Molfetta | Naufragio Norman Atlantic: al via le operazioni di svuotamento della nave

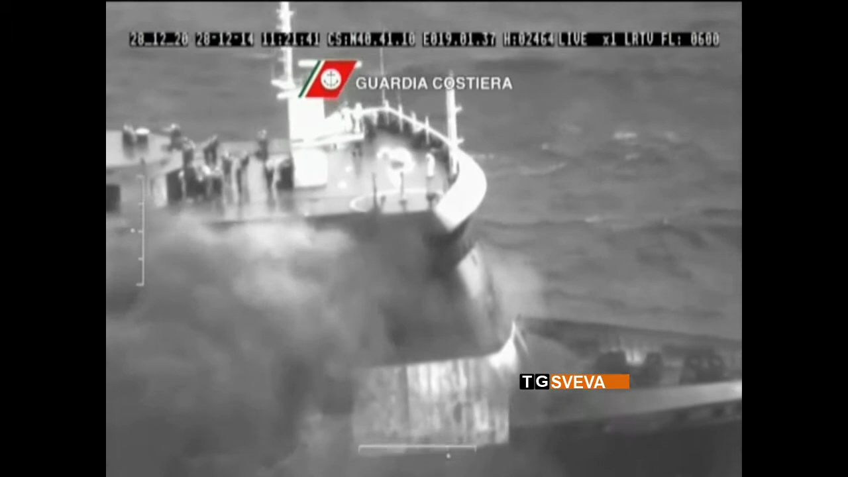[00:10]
La motonave è naufragata dopo un incendio scoppiato a bordo il 28 dicembre 2014 a largo delle coste albanesi.